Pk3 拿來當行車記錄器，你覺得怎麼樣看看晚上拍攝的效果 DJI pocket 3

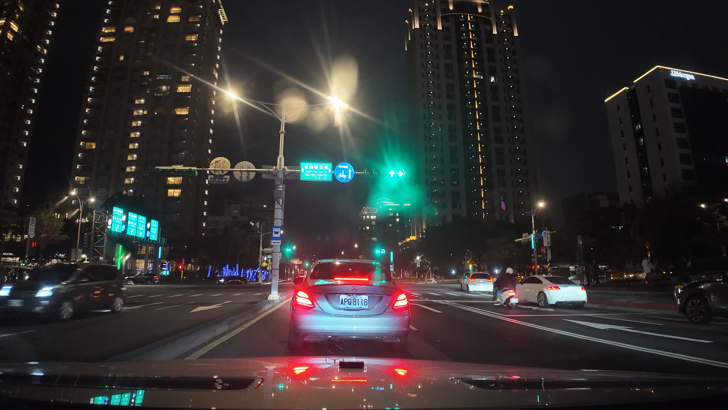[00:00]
一吋光益一吋機代代都有新奇蹟这么小的一个摄影机PK3居然拥有一吋的功能超大的感光元件造就了它进光量的加大ISO的有效的压抑让它的画质更加的清晰晚上的表现真的是没话说甚至于有一部分的全幅相机呢都还跟不上它的一个水平啊
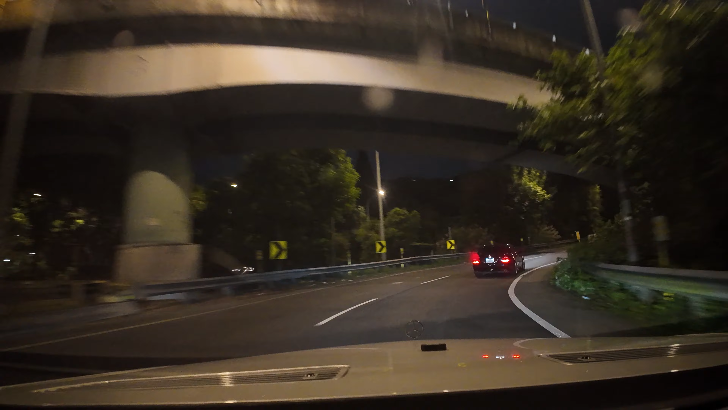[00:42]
特别特别的亮眼睛看不到的细节PK3都帮您看到了太牛逼了
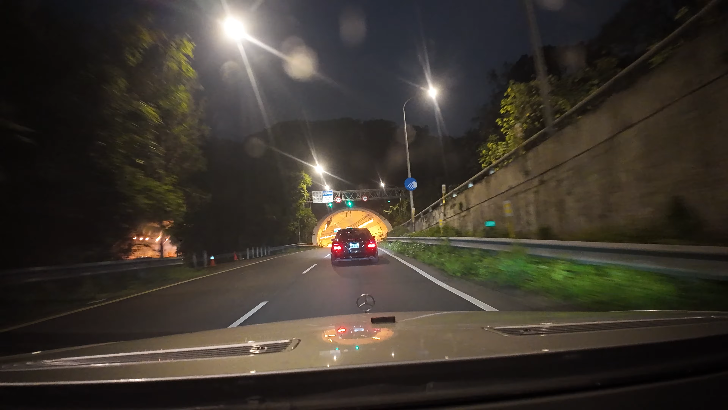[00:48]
那么当做行车记录器呢大才小用了
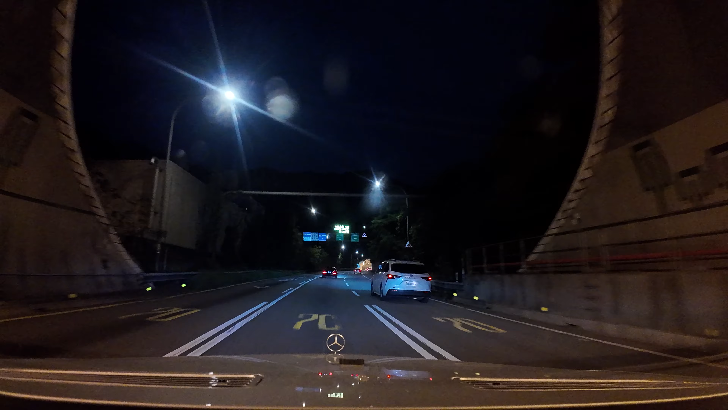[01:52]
另外一项选择的话呢她的姐妹几种DJI Osmo Action 4呢三轴的这个模拟的这个防手震电子防手震震纸震纹的效果呢相当的不错